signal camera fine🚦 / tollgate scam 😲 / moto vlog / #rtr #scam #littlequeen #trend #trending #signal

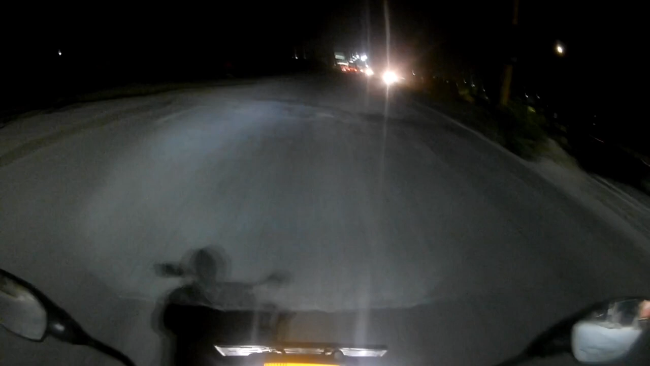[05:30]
இங்கே வந்து பார்த்தீங்க ஃபுல்லாக வந்து லைட்டே கிடையாதுண்ணே. இந்த ஒரு 4-5 போஸ்ட் வந்து லைட்டே கிடையாது.